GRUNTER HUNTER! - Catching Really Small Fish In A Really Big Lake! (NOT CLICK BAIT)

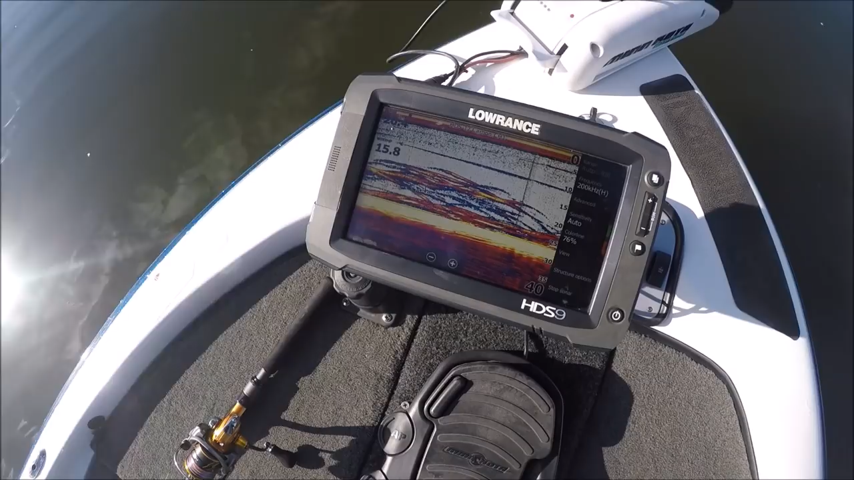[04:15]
very swag i like mate that's looking pretty good man maybe newy could even catch one out of that newy could catch one what's